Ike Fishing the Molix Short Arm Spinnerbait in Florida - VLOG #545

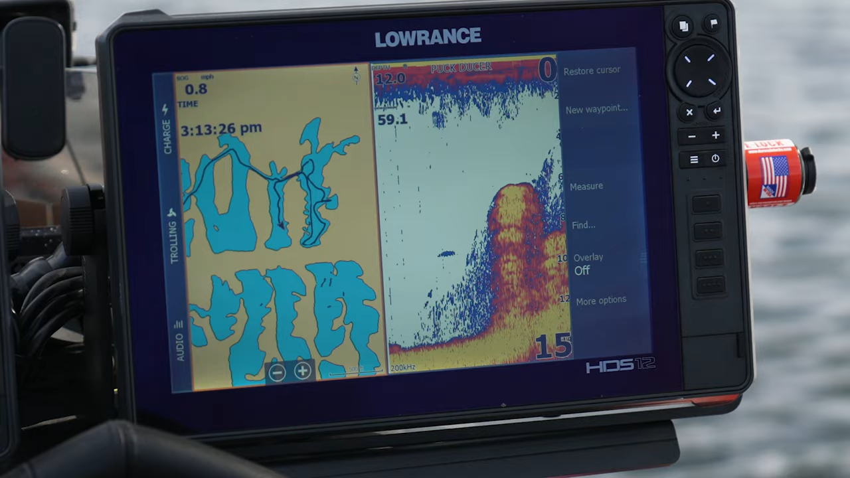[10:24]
there's edges or walls in about 6 to 8 feet of water, and that hydrilla ends.